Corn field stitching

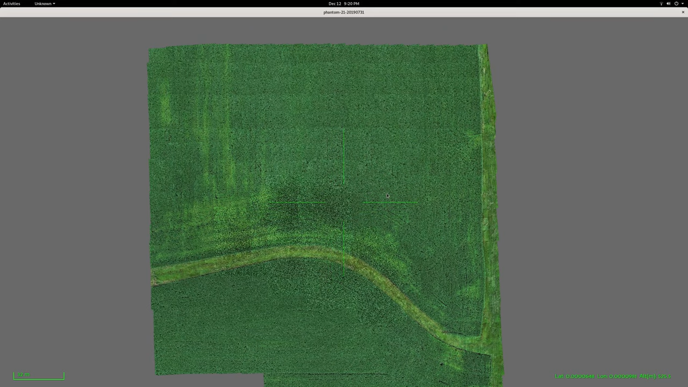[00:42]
You can see all the pictures are arranged in their proper places. And we can zoom in and see all that nice fine corn detail.
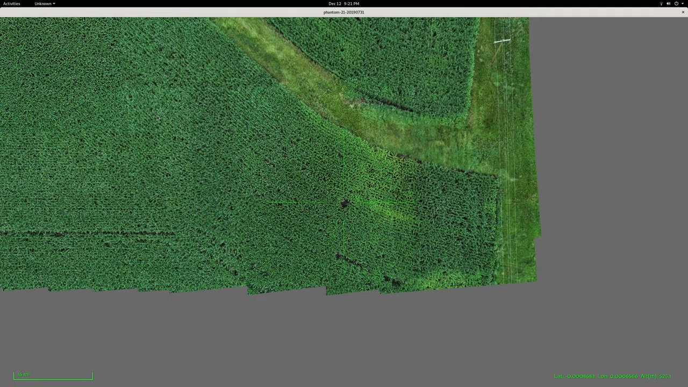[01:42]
You can see right through into the ground.